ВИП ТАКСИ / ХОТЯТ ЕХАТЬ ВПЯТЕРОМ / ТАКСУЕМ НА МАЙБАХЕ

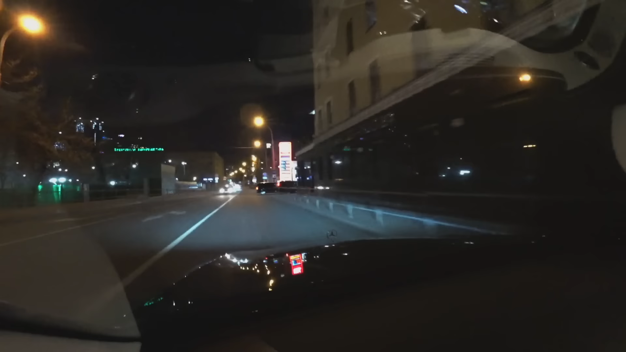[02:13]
50 рублей, как литр молока. И то даже дороже. Блин, сколько здесь народу-то, е-мое.
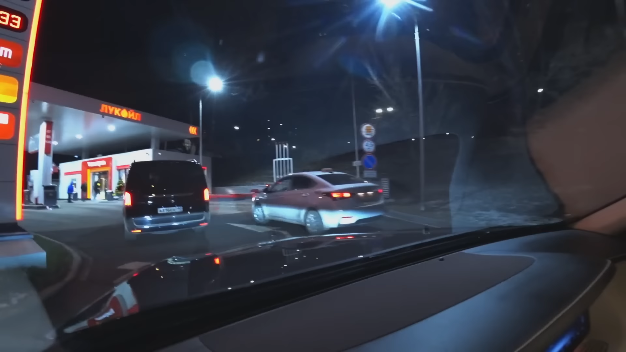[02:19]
Новая заправка, кстати, у Лукойл. Теперь надо заходить внутрь. Раньше такого не было.